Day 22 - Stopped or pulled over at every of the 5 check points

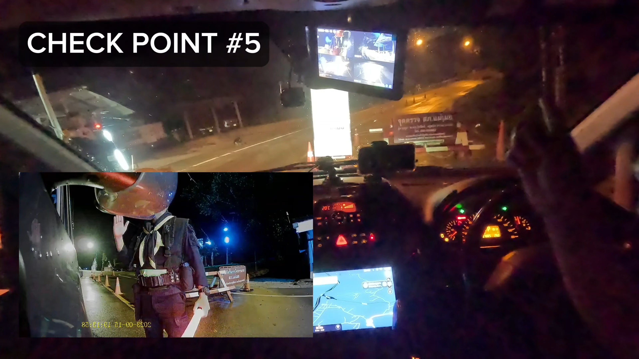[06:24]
going Mei Hong Song, Chiang Mai. Oh, Mei Hong Song. Chiang Mai. Okay. Here. Yeah. Okay.
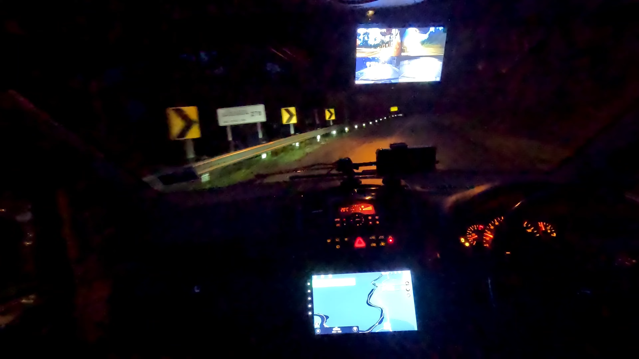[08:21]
Okay, look at the map. Physically, I can see that there's a river down there. That river is actually the border of Thailand, Myanmar. That's probably why there's so many checkpoints along the way.